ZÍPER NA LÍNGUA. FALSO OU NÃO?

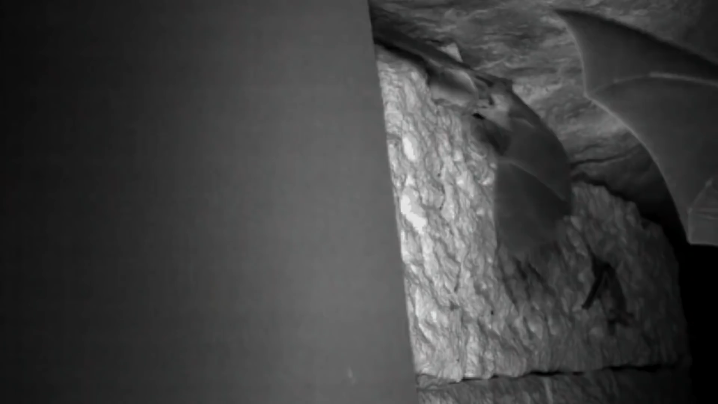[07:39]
Mas parece que esse vídeo não prova isso, né? Veja só como esses coitadinhos atingem todas as paredes ao redor deles.
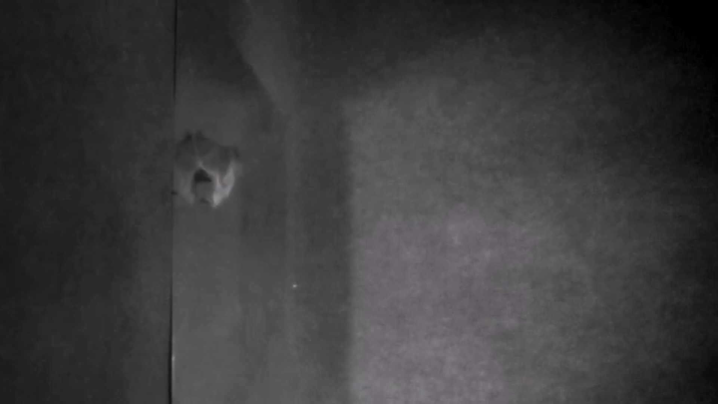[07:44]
O que você acha? Os morcegos são ou não realmente cegos?